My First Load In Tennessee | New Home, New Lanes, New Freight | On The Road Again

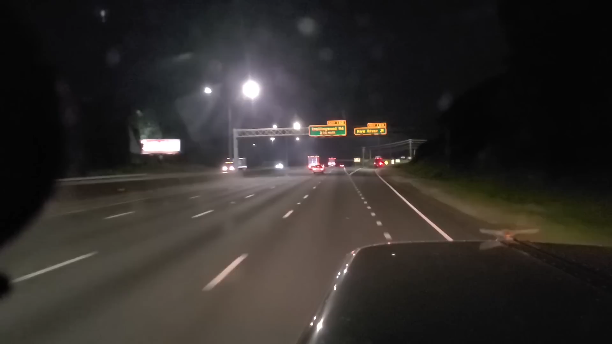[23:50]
All right, we're getting off right here at Ha River. We're in, uh, Graham, North Carolina. We're about an hour and 15 minutes away from our delivery tomorrow. And, uh,
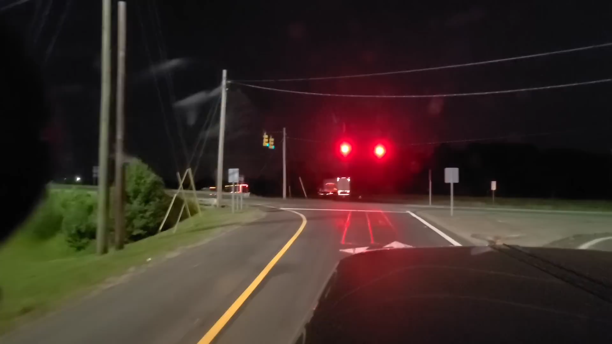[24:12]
hey, there's trucks lining the, uh, on-ramp. Hopefully, there's room at this truck stop. One of the two. There's a Flying J and a Pilot. Right across the street from each other. So, we'll, we'll make the rounds and see if there's somewhere to park. If not, we'll go on down the road. There's another Pilot down the road.
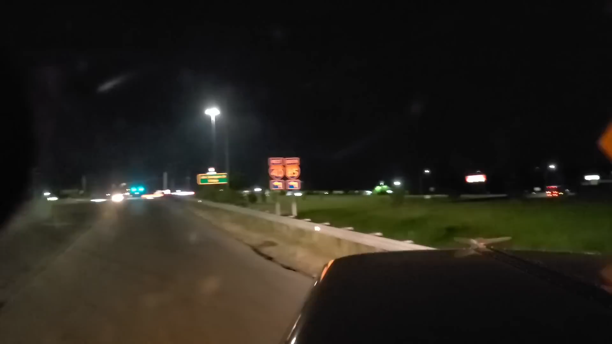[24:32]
It has even less parking than these two. So, I don't know. We'll find somewhere to follow tonight. There might be room on that off, uh, that on-ramp right there, uh, if not. Uh, but.
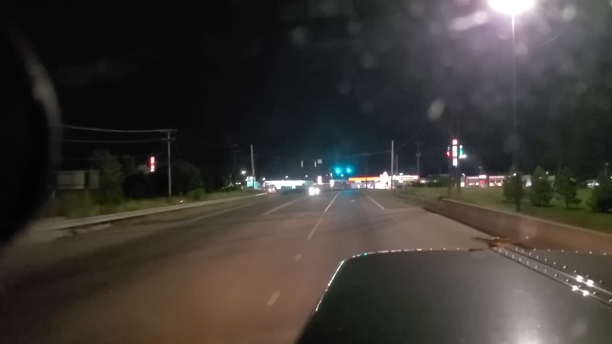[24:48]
We, uh, we had, had a good day of trucking. Trying to, uh, to see what.
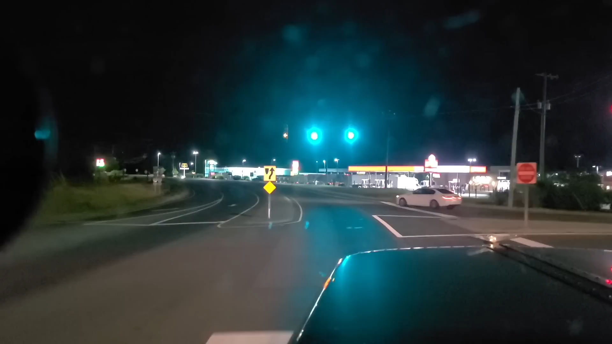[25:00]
Run ahead. Trying to see if this Pilot has, if I can see some, some parking spots available, then I'll just jump in there. If not, the Flying J has more parking. I think I'll start out at the Flying J. Let's do that.